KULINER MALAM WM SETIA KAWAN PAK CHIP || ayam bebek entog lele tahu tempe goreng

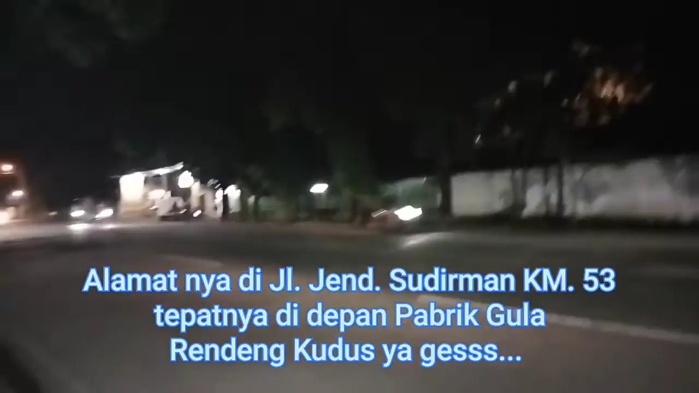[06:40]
Khusus warga Kudus yang mau kuliner malam, perutnya lapar malam-malam bisa kesini ya guys.
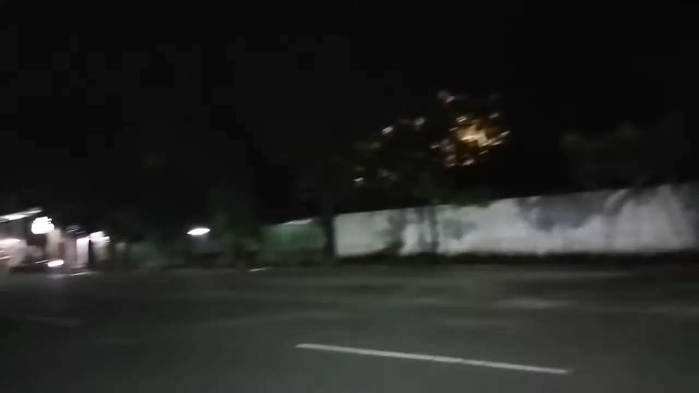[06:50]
Ini tepatnya depan pabrik gula rendeng. Ini pabrik gula rendeng guys.
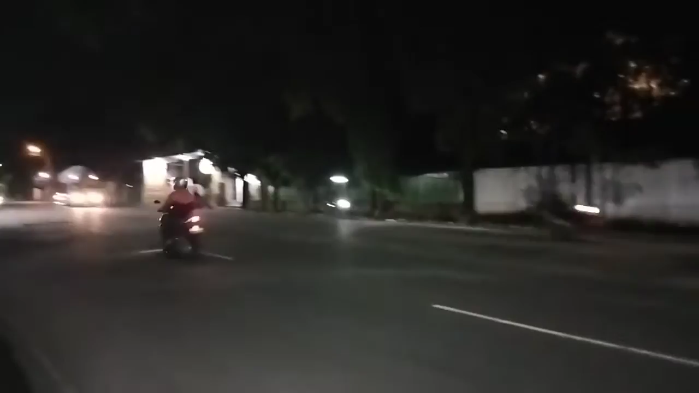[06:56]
Ya. Nah ini depannya guys. Oke guys.